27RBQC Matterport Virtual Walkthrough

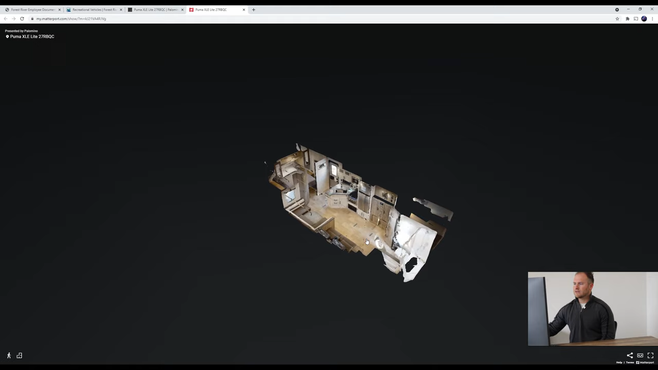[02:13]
It'll take us right into the middle of the unit. As we look around again, pretty spacious in here.